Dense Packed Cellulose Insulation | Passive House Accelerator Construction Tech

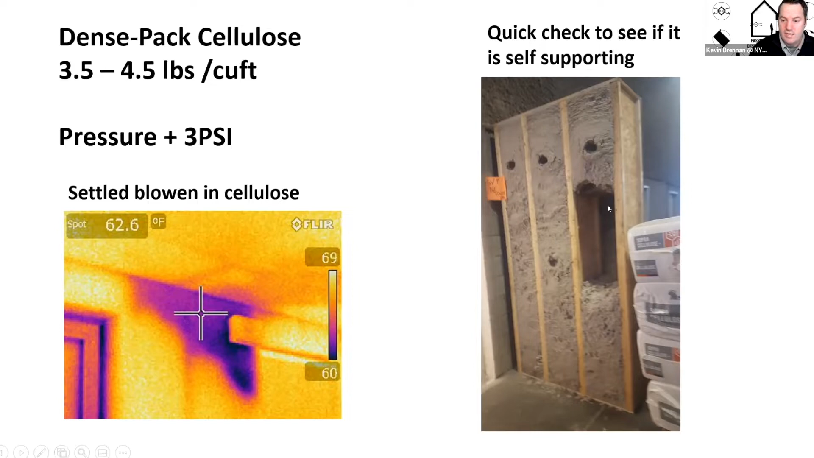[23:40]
On screen: spot 62.6°F
This is the holy grail of knowing if you have dense pack cellulose is that you open it up, you take out the middle, and if it can support itself, the weight of itself with 12 inches of it weighing on top of itself, that it can handle the pressure or it won't settle over time. We do core samples as well, which I'll get into later. So here we have our cellulose machines.
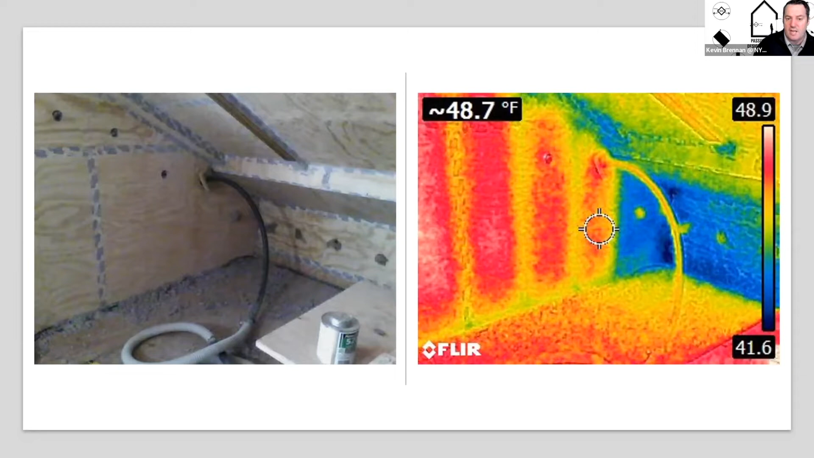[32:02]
On screen: spot 48.7°F
Especially when you go to launch or you take a break, the friction in the machine builds up heat. And when you install the insulation in it, it goes in slightly warmer. And the infrared camera is just a great way to make sure that you didn't miss any, any bays or nooks or crannies or odd framing members.
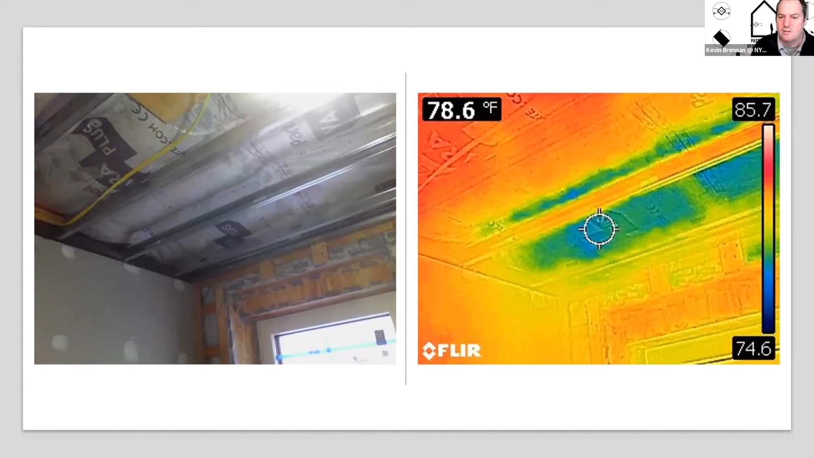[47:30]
On screen: spot 78.6°F
And then the last part of the presentation is kind of like the lessons learned of quality assurance while walking around with the thermal imaging camera, checking for, uh, for, and we missed any bays or, or cavities or so we noticed this, uh, this, this cold spot in our insulation in the ceiling. And we were like, what's going on there.